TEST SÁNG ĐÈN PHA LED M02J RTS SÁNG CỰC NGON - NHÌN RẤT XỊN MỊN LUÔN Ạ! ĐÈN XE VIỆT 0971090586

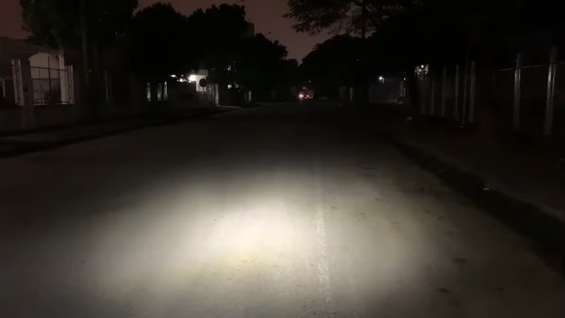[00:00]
cốt này cao lên chút đây. Rồi, pha này, cốt này hơi thấp xuống chút. Rồi, pha này, cốt này, pha này, quá ngon. Cốt, pha, cốt, pha này.